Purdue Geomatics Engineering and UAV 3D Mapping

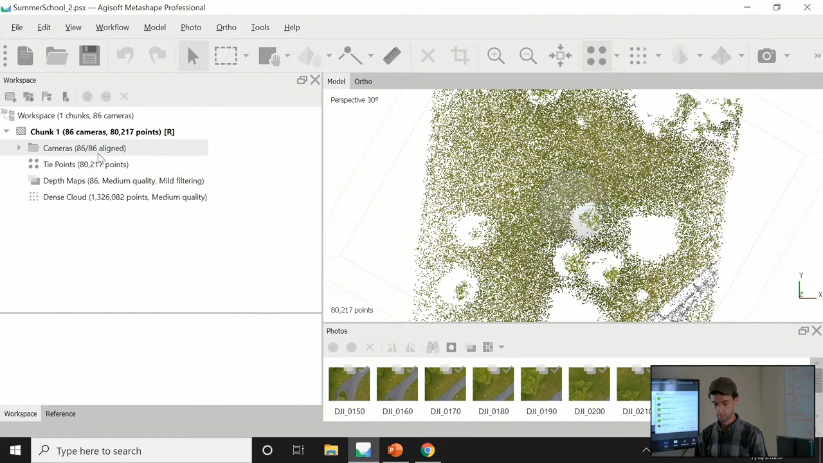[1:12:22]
And the first thing that you'll have here is the sparse point cloud. Right, and you can kind of see that we're starting to create, starting to get some 3D information here from our sparse point cloud. And let's play with this a little bit. So we're going to turn on the cameras. And we can see the camera locations for this image. And let me show the thumbnails here for a second.
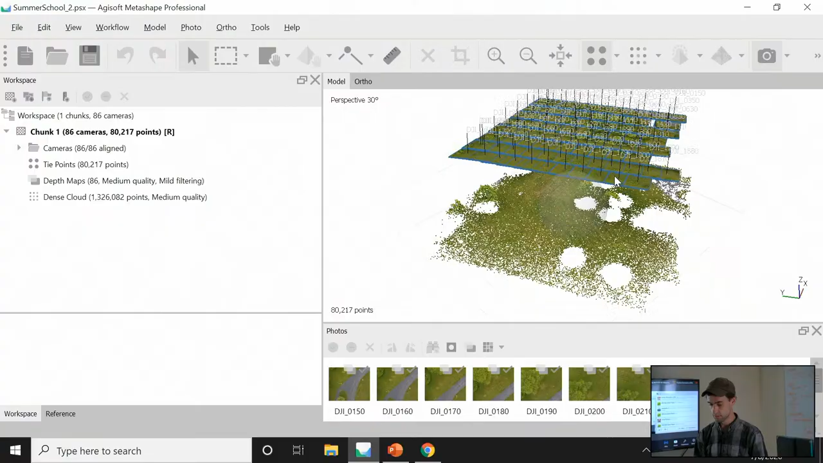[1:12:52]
So you can see, if I can navigate, that is positioned all of these cameras up where the UAV was flying. And you can see the strips that we were flying.
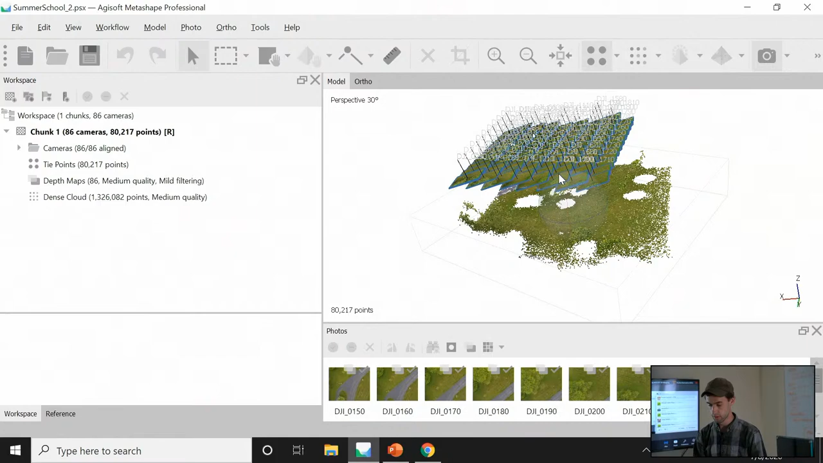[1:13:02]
And from those images, it's found all of these common tie points.
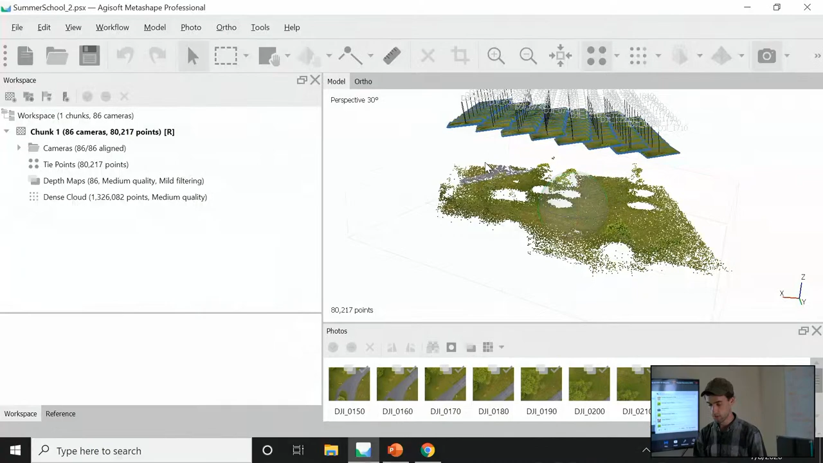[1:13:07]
And that's your sparse point cloud there.
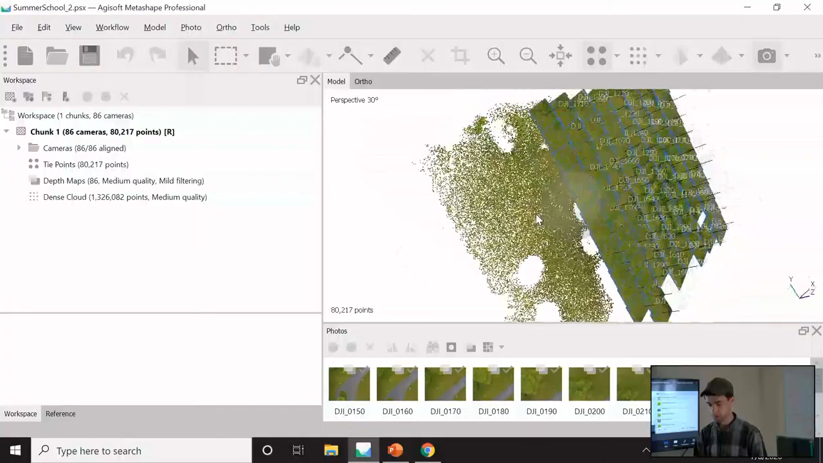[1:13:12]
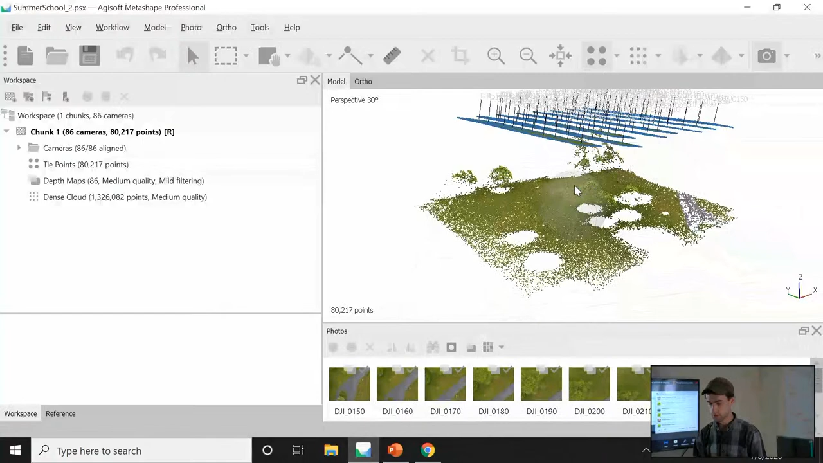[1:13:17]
OK, the sparse point cloud can be a little bit. Now that we have a sparse point cloud, we want to get something denser.
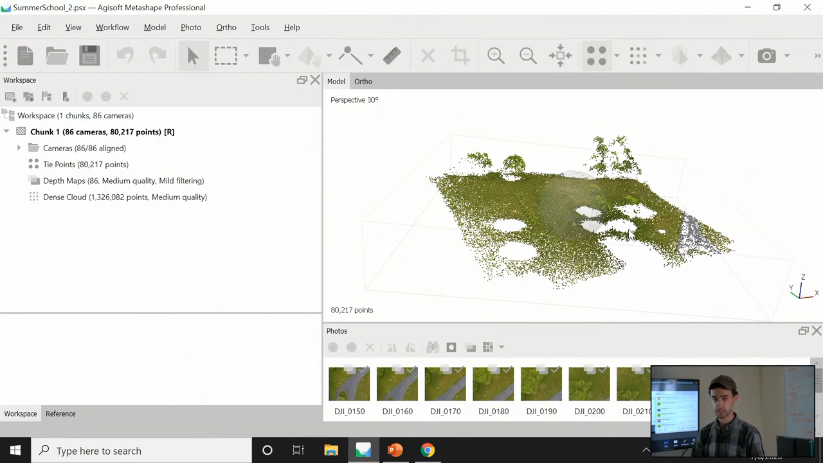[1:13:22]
We want more information. Remember, Sun was talking about that ground sampling distance. We want a lot of data per square area.
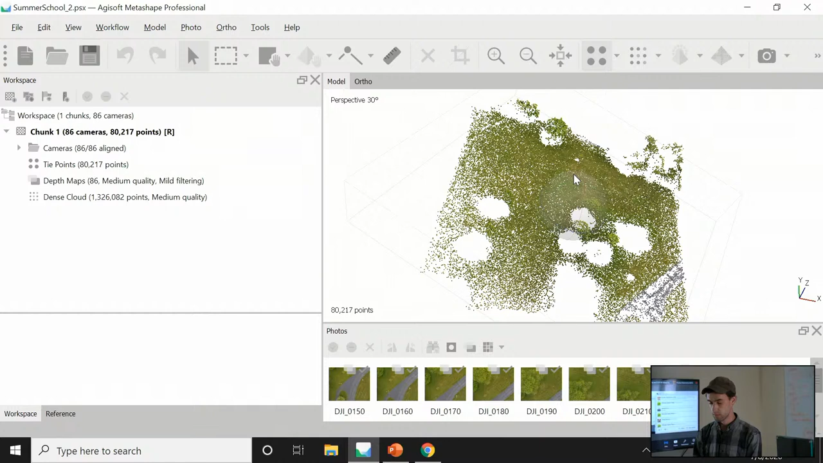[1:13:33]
So let's go to our workflow tab. And the next thing you're going to do is click Build Dense Point Cloud. So this will densify the point cloud. The images have been positioned.
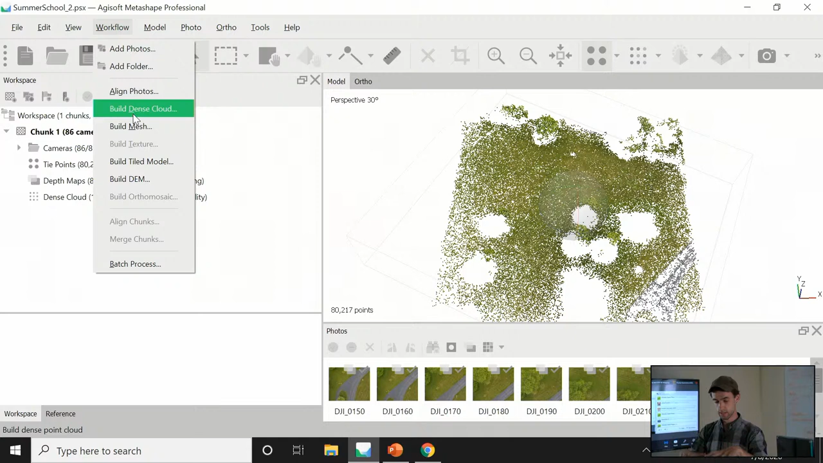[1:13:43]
Now let's densify it. And I've already done that. It could take upwards of an hour for it to process, depending on your system. I've already done it, so we'll just switch over to view.
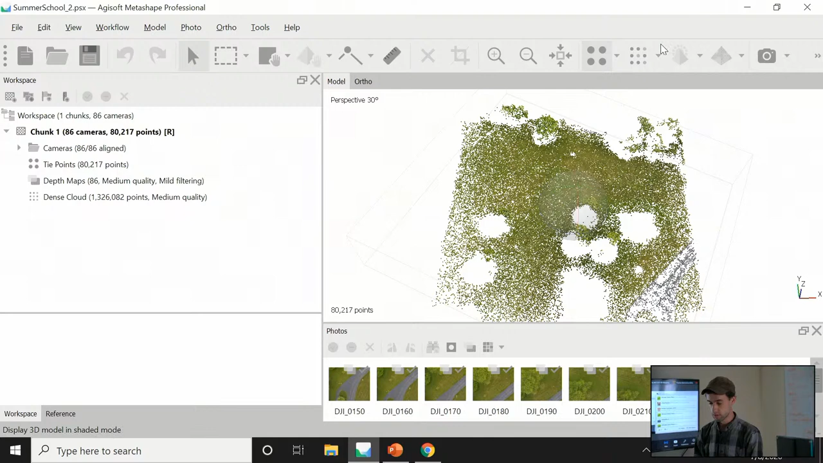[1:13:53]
And we can see, once it's densified, all the points that are added in.
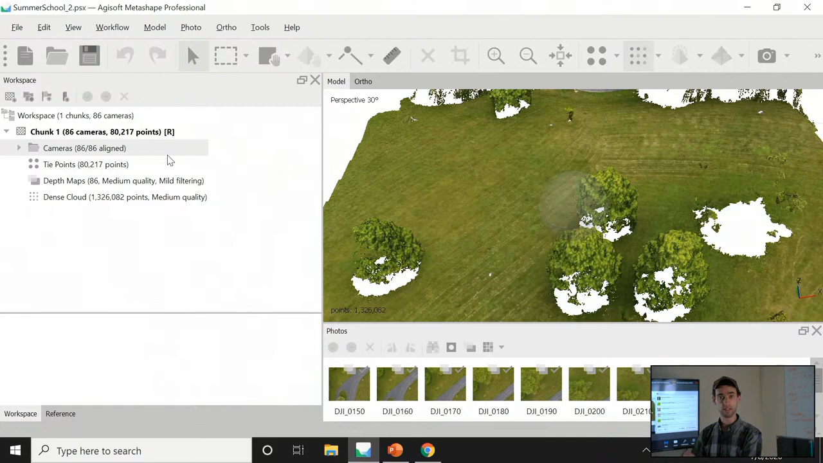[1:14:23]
Now, if you're playing with this on your own, and you'd like to hang on to this point cloud past the 30-day trial, you can export the point cloud and save it as a different file that you can open up in other softwares. Cloud Compare is a good software. And the way you would do that is you'd hit File, Export Points. Here you would choose